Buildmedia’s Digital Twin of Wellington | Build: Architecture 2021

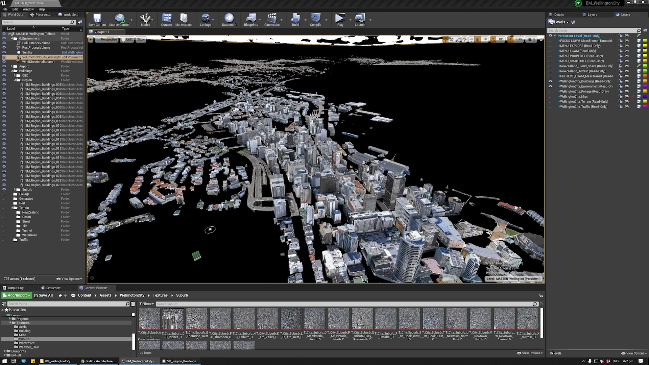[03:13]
For the buildings, a detailed photogrammetry model of the CBV was supplied by Wellington City Council. 18,000 buildings with unique 3D models and textures.